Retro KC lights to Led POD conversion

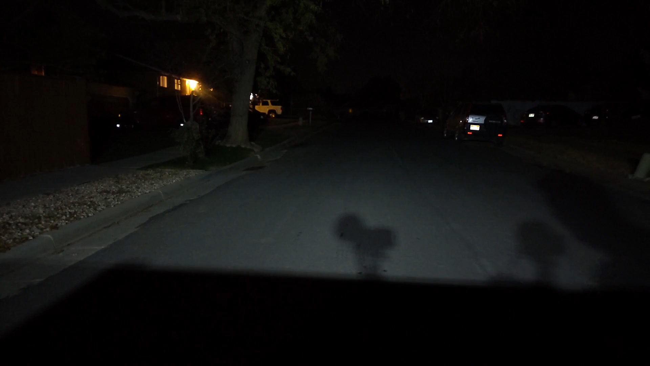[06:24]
fence I have the exposure locked I mean now let's try the halogen
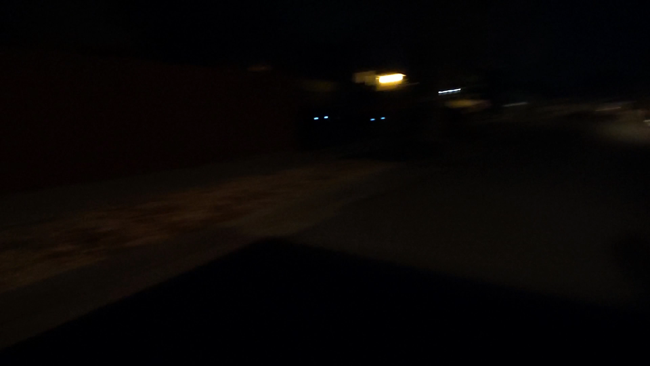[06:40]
pretty dark over here there's dark spots I've got one beam
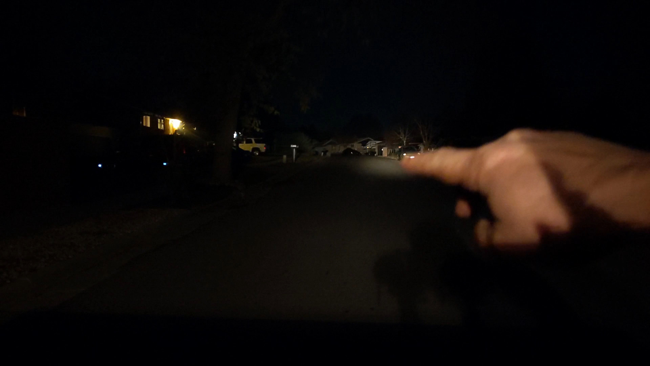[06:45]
clear out there that is really traveling far because it's focused that way but it's putting out so much less light this halogen would be better it's like a headlight you know just going super far out there it's actually puts out a ton of light it's just ways out there